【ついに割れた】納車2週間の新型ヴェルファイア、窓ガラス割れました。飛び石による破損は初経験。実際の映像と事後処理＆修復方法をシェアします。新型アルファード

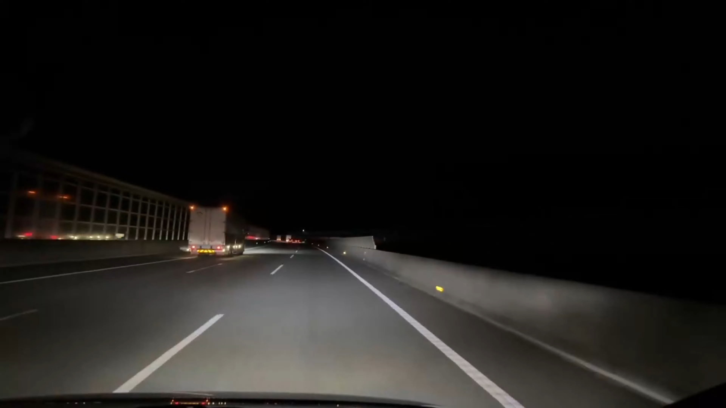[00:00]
だから血が出ることによってわっ飛び石食らった最悪今セーフスマートモードまた?
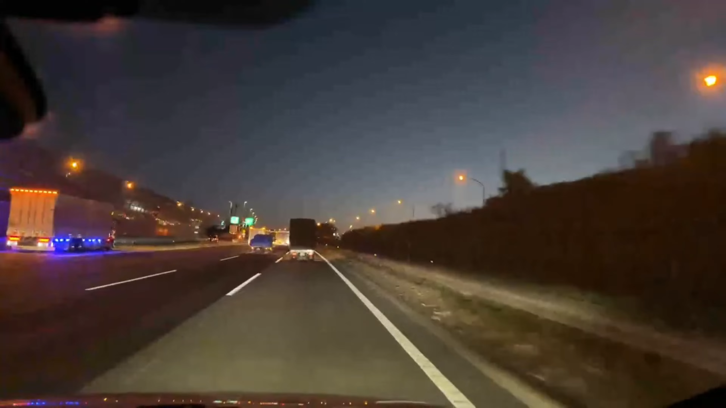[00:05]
また今パチンできませんでした?
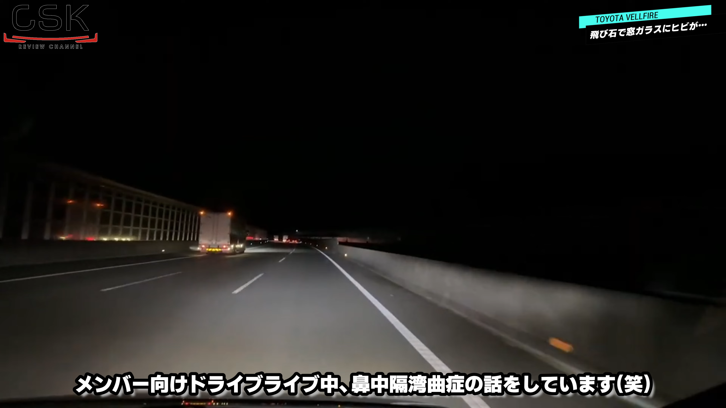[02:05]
血が結構出るんですってすいません苦手な方だから血が出ることによってわっ飛び石食らった最悪最悪最悪なんで前に車いないのに飛び石食らったの今えー窓ガラスに当たった気がするまあ窓ならいいかも最悪割れなきゃいいけどやだやだやだやだやだせっかくこんだけ車間開けて走ってるのにどっから来たの今の石うわーでも今パッと見ライトで照らされてるところの視界の中に